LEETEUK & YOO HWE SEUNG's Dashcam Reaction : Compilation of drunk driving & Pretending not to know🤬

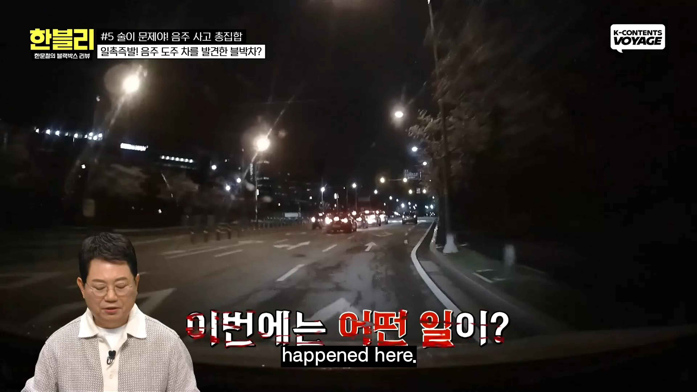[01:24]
자, 이번에는 어떤 일이 일어나는지 보시죠. 자, 블박차 가다가요.
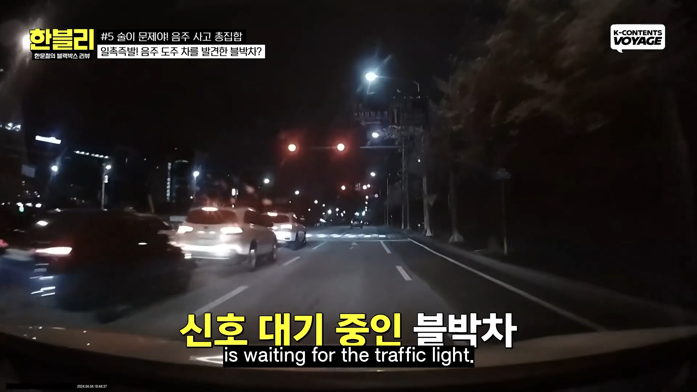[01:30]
자, 가다가 저 앞에서 신호 대기합니다. 그런데 뒤에서 사이렌 소리가 들려요. 음주운전 차량인가 보다. 아, 그런가 봐요. 아, 도망가다. 어?